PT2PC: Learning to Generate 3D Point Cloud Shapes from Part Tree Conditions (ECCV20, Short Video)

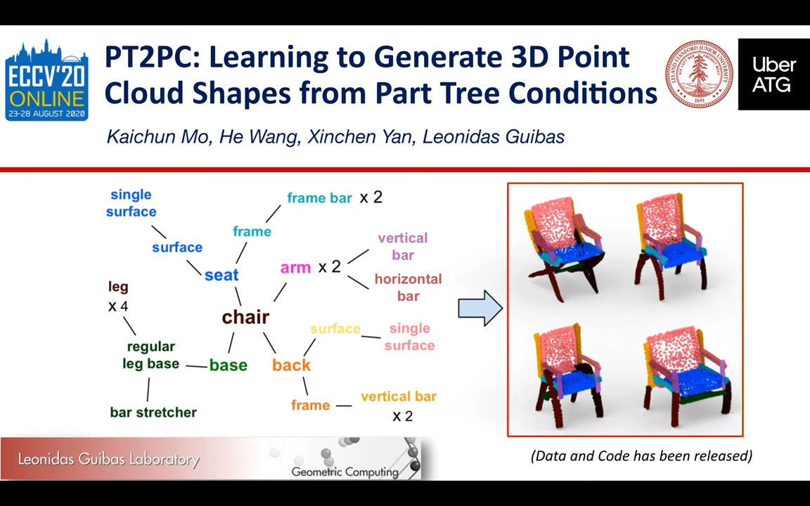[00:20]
which takes a symbolic part tree representing certain shapes structure as input and generates multiple 3D point cloud shapes with geometric variation that satisfy the shape structure requirements. We propose a novel conditional GAN framework to tackle this task. For the generator, given the symbolic part tree as input, we first hierarchically abstract structural features in a bottom-up fashion.